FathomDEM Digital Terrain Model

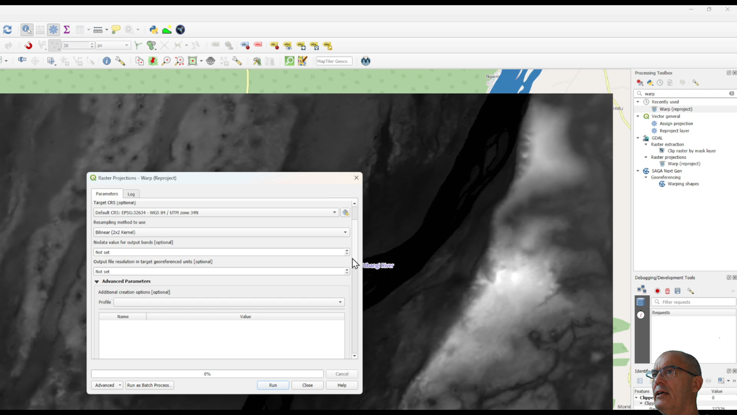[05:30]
it is and we can keep it as a temporary file. You run it.
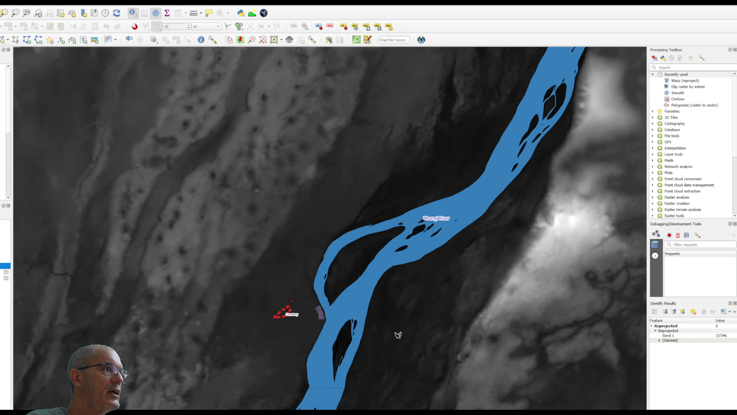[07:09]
I click somewhere and here I see now that I have 335.88 meters no more centimeter. At this point I have my digital model.
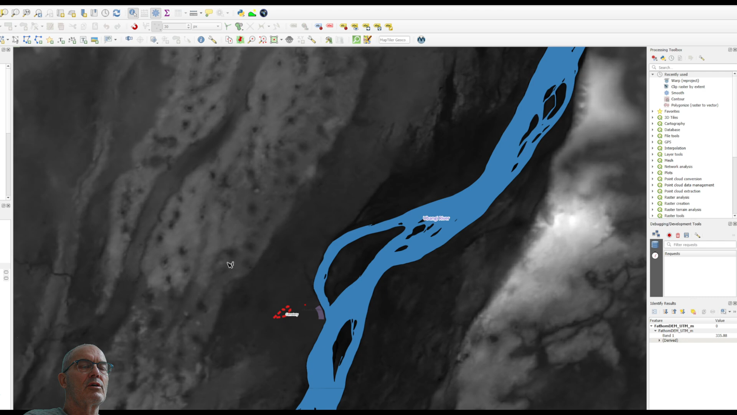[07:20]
I can develop the contour line. I do it very quick. If you want to know how to make nice looking contour line please have a look to my previous tutorial. I just want to compare the contour line of FATOM DEM digital terrain model with FAP DEM digital terrain model and with SRTM DEM digital terrain model in order to see the difference.
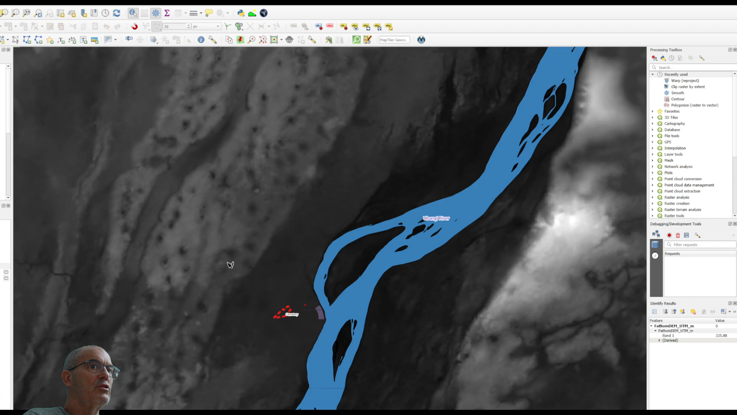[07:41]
I do it quick. I do the contour line every 20 centimeter